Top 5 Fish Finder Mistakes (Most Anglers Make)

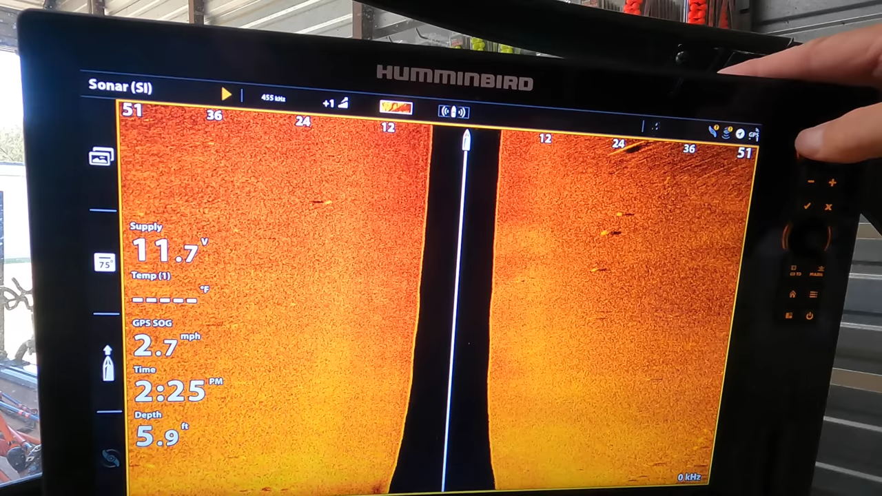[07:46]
On screen: depth 5.9 ft, speed 2.7 mph
much difference just switching that color palette will make with your ability to see and identify fish and structure.
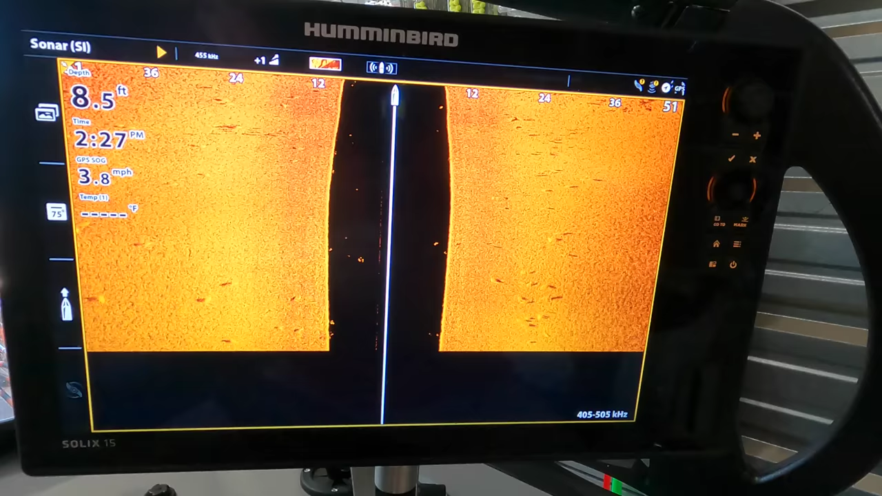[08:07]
On screen: depth 8.5 ft, speed 3.8 mph
They don't ever go into the settings and mess with anything and contrast and sensitivity have got to constantly be changed throughout the day.
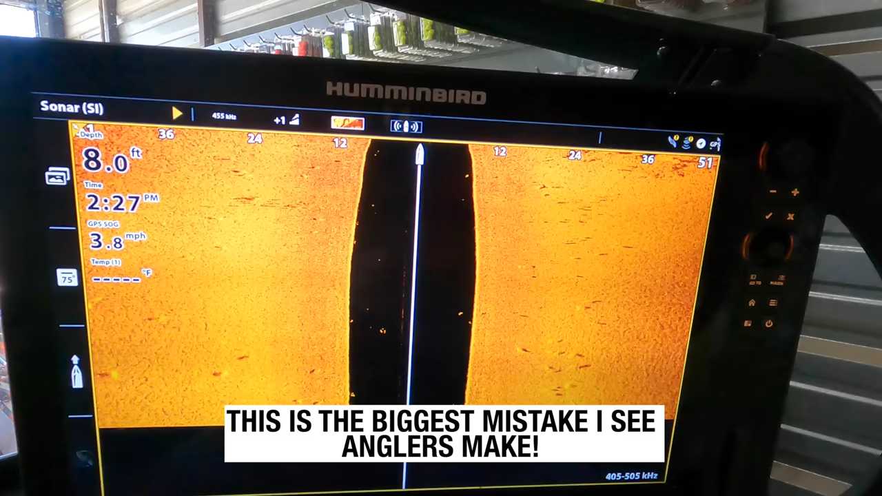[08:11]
On screen: depth 8.0 ft, speed 3.8 mph
I don't like any of the automated settings on any of the fish
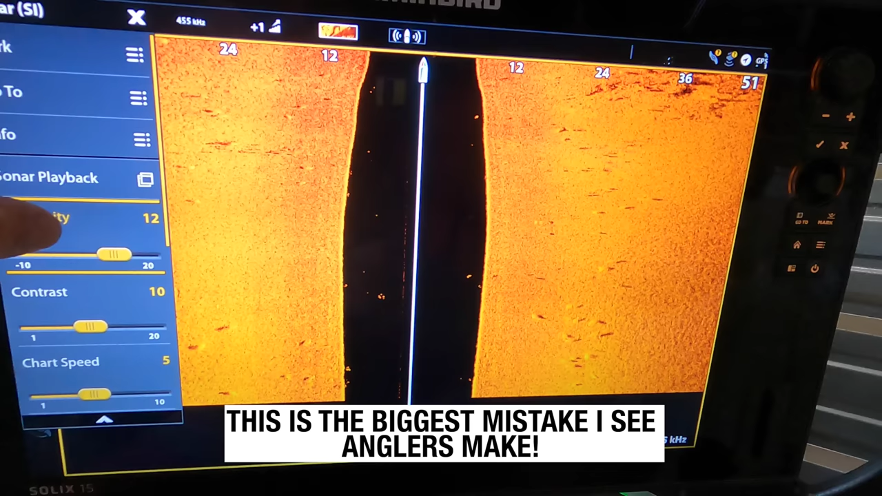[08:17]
finders that go in and automatically adjust contrast or sensitivity for you.
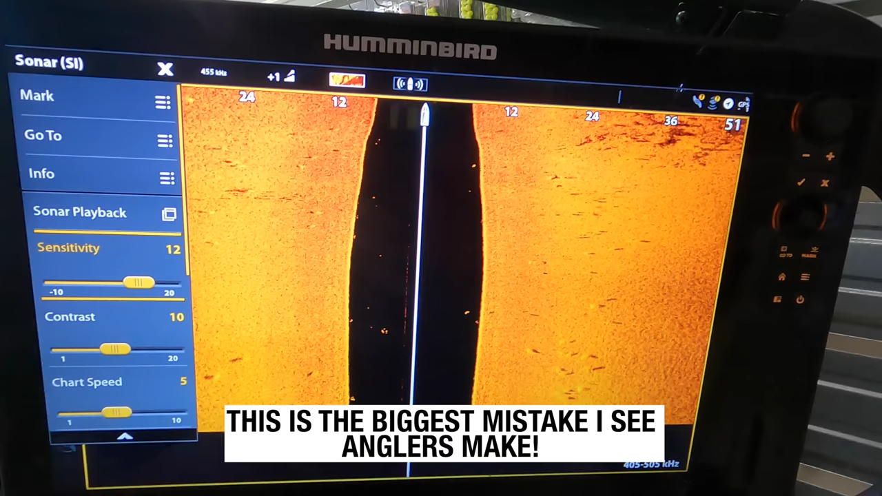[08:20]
Just personally, I'm not a fan. I'm not saying that they're bad.
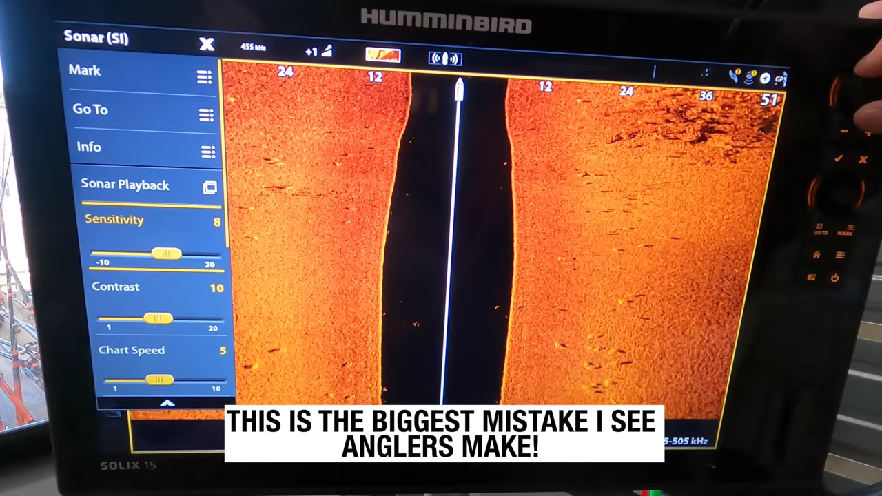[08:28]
I'm just saying that as a general rule, I think it's far more effective to go in and make those adjustments yourself and you'll be a better angler and you'll find more fish.
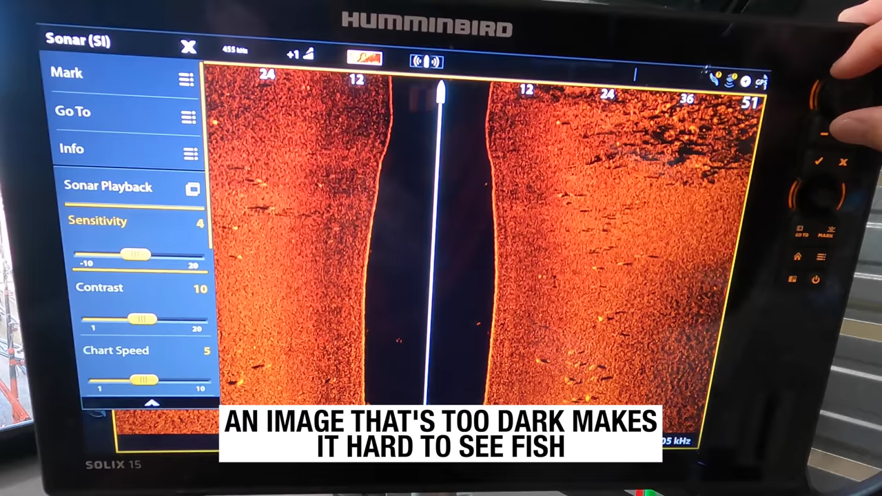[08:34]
But contrast and sensitivity have to constantly be changed.
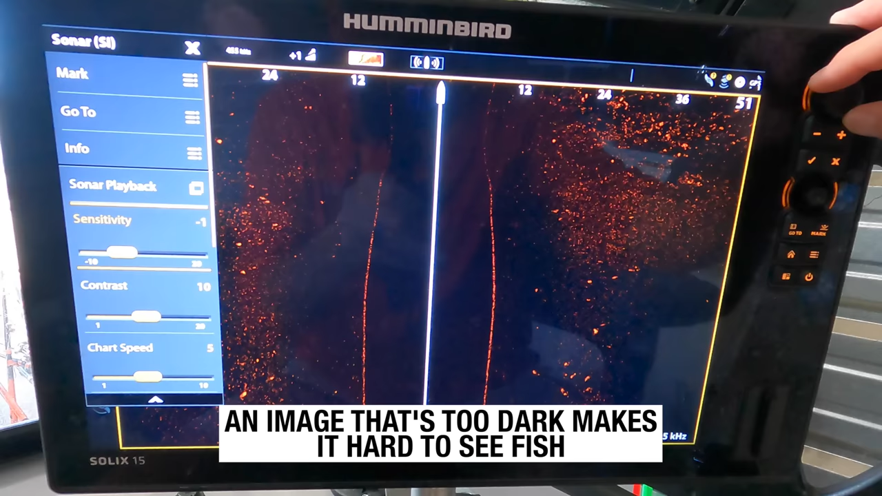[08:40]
Every time you change water depth, you change bottom hardness, scan range,
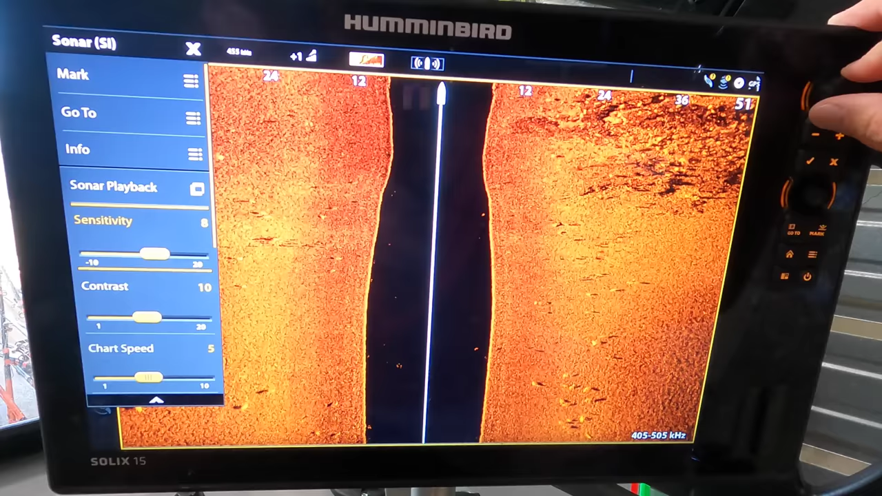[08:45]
even water clarity, it will affect that contrast and sensitivity.
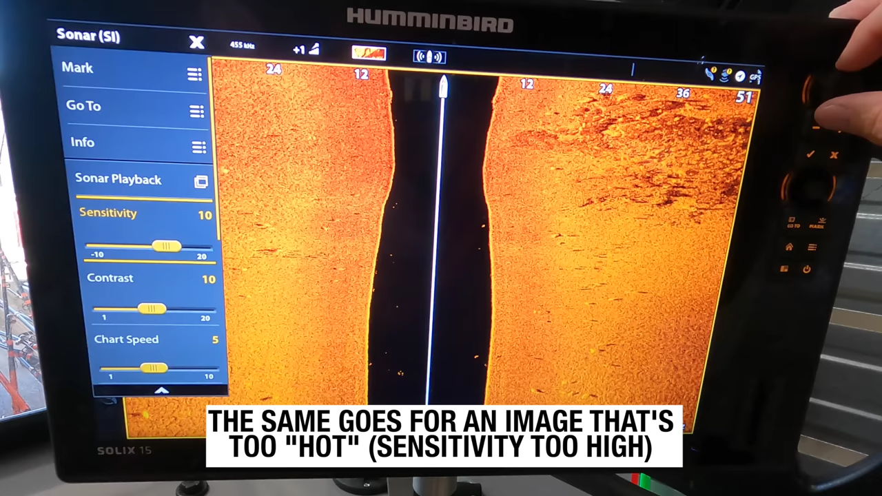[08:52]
So you're going to constantly need to be going in and increasing or decreasing that
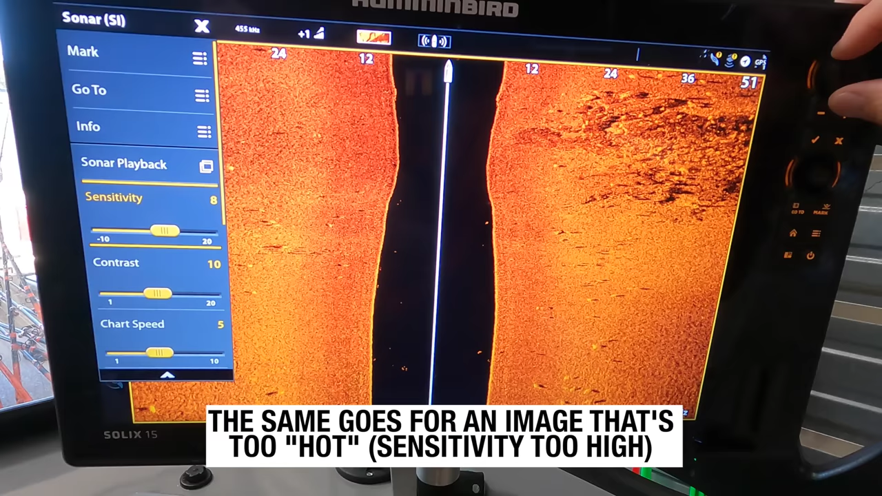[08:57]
sensitivity and then making little slight tweaks to the contrast.
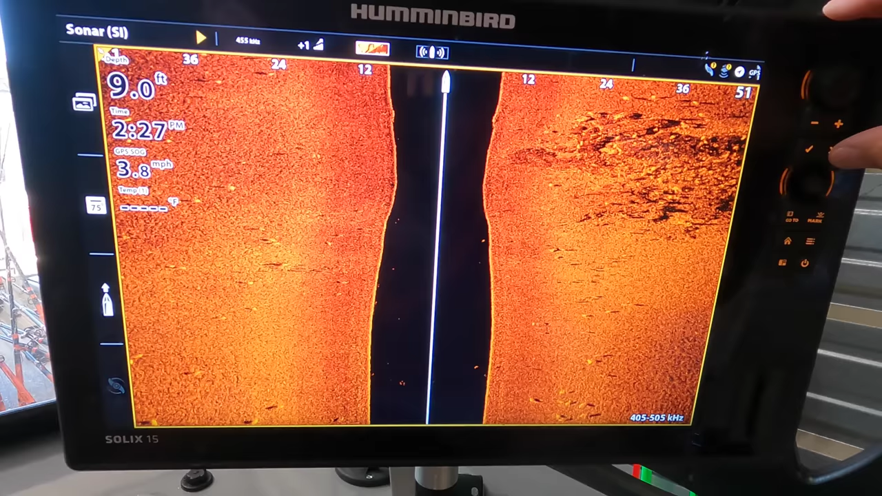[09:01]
On screen: depth 9.0 ft, speed 3.8 mph
But the sensitivity is the huge one. If your sensitivity is too high or it's too hot,
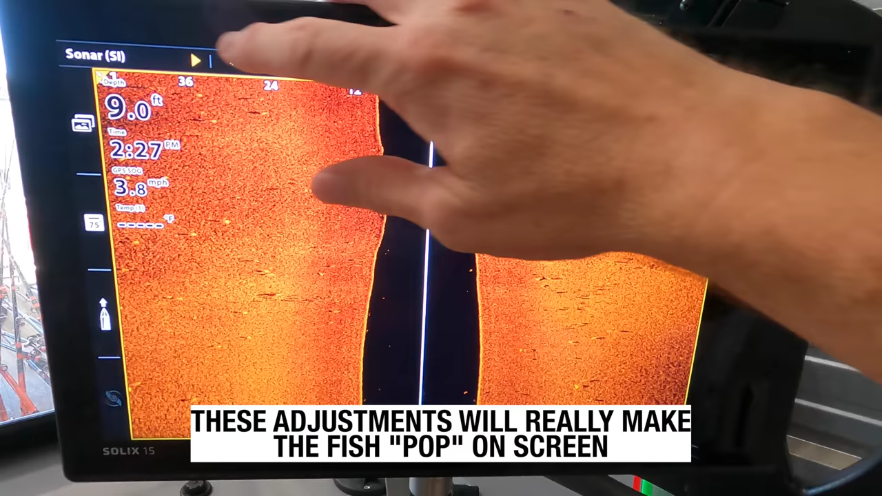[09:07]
On screen: depth 9.0 ft, speed 3.8 mph
the screen is going to be washed out and you're not going to be able to see fish. If the sensitivity is too low or too dark, your screen is going to be dark and you're not going to be able to see fish. You're going to miss a ton.
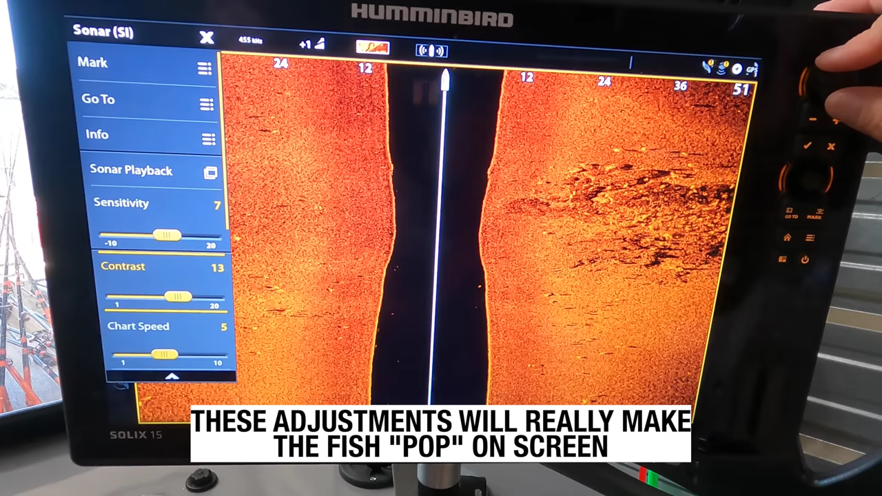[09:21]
So you have to constantly go in and make adjustments. I bet you on an average day of fish in,
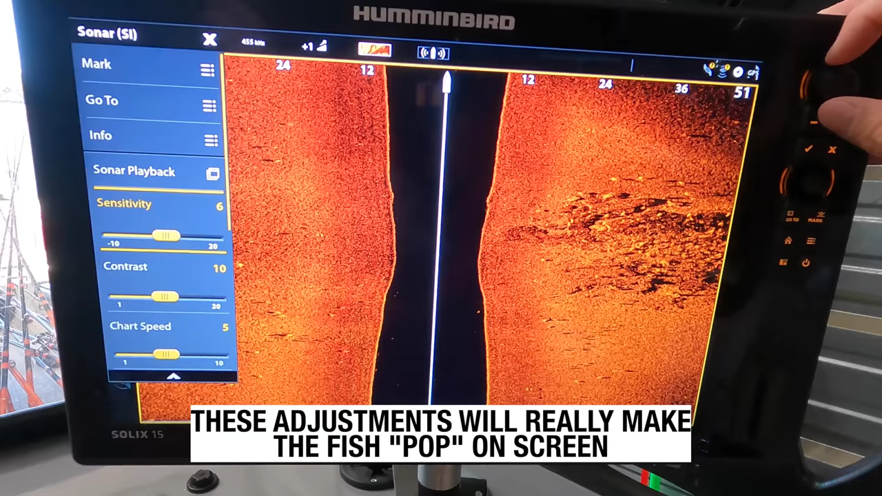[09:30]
I probably at minimum adjust that contrast and sensitivity 25 to 30 times.
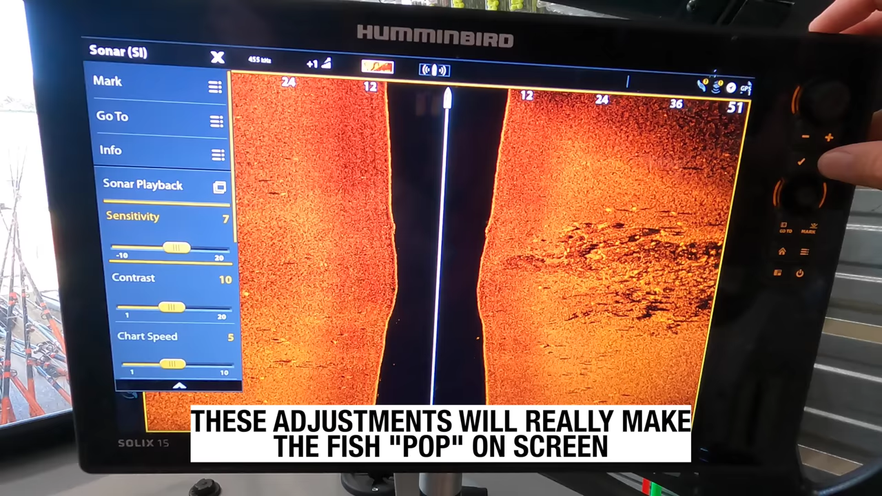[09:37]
And that's probably a very conservative estimate. I bet there are days where I easily make those adjustments a hundred times or more.
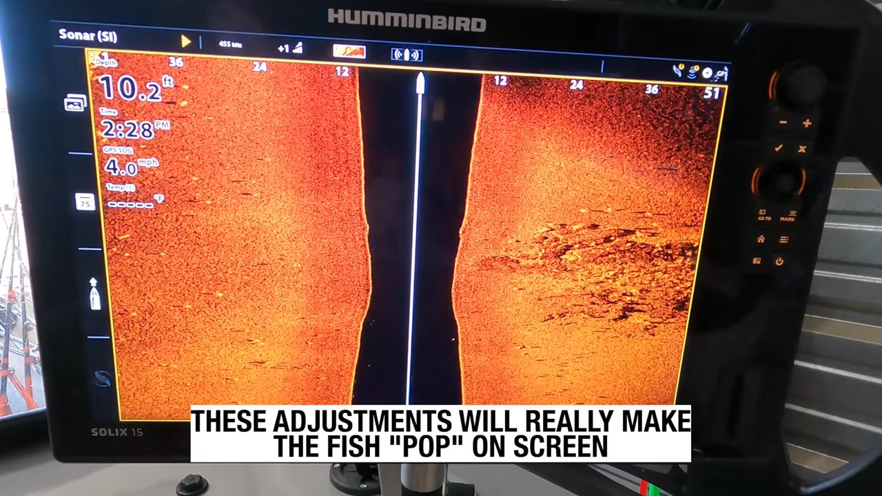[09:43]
On screen: depth 10.2 ft, speed 4.0 mph
I'm constantly in there going and tweaking that,
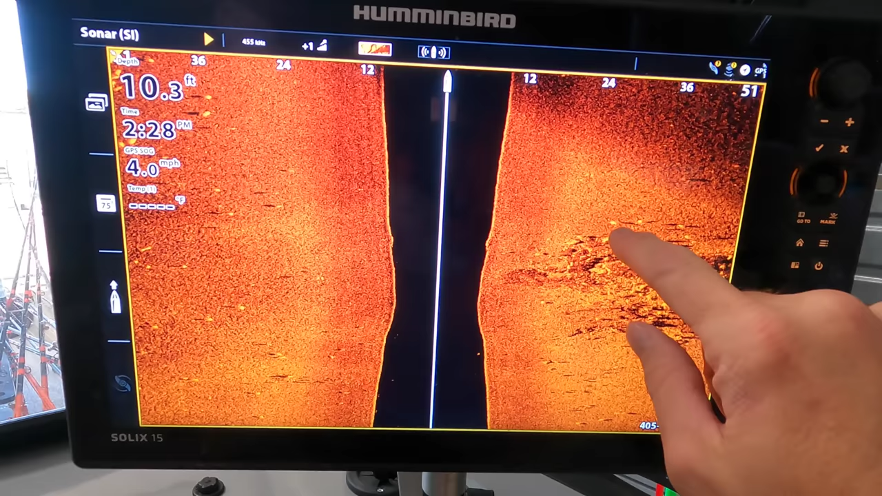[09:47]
On screen: depth 10.3 ft, speed 4.0 mph
changing the scan range on side imaging, moving it in or out based on the water depth,